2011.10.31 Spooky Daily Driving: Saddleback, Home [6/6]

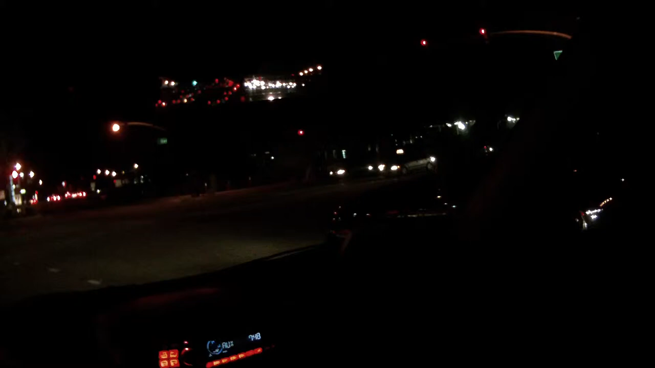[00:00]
Well, the gas station's over there, should finally shut down.
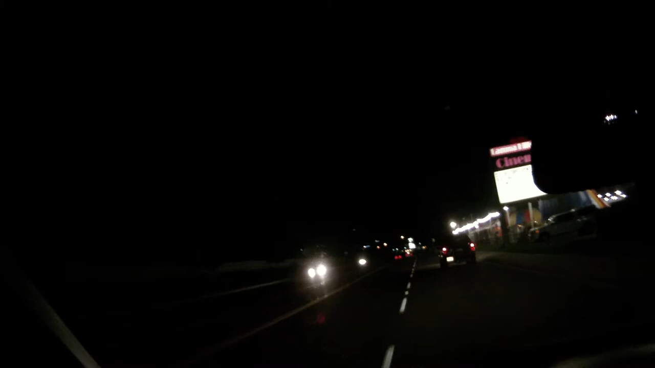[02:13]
Soon to become Christmas tree land.
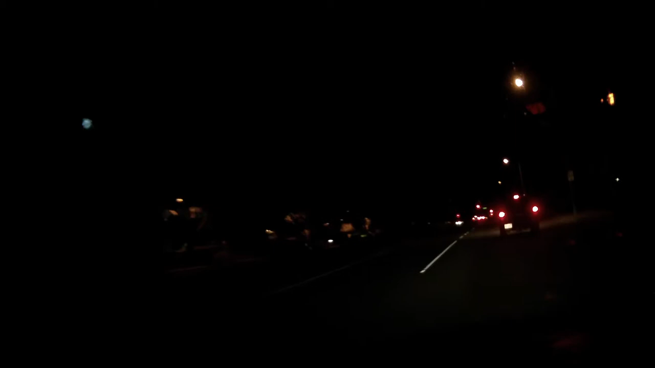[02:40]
Signal, especially with all these kids out, probably should signal. It's Halloween, safety first.